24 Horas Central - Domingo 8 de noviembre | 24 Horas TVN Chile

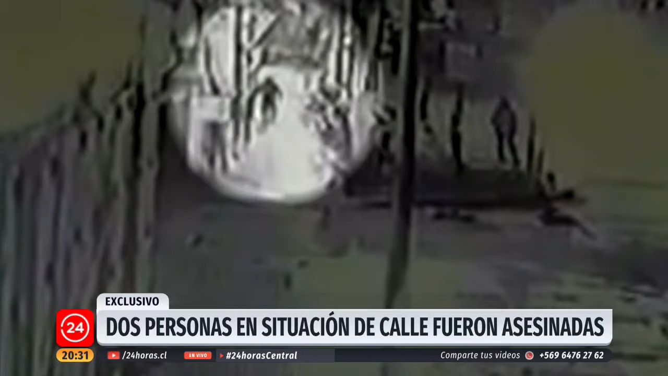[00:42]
Pasan los minutos, quizás segundos, y también en una imagen poco nítida, pero se aprecia perfecto como un hombre camina por la vereda sur de Alameda a la altura de calle Exposición. Lo que viene después es una agresión brutal. 30 segundos de un ataque aparentemente con un arma blanca.